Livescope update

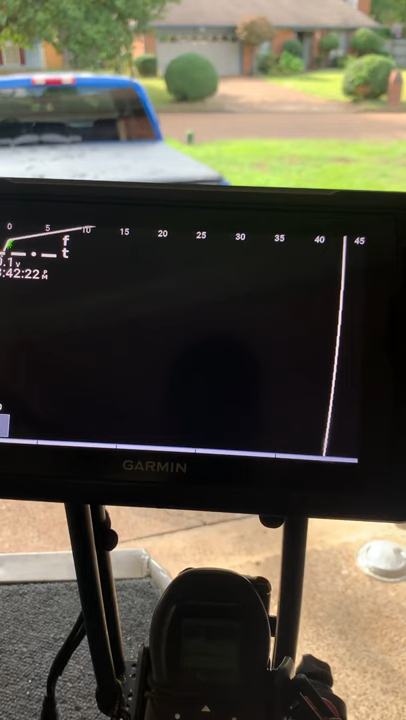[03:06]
you're gonna stress you out how far you want to reach what else i want to go with about 45 50 feet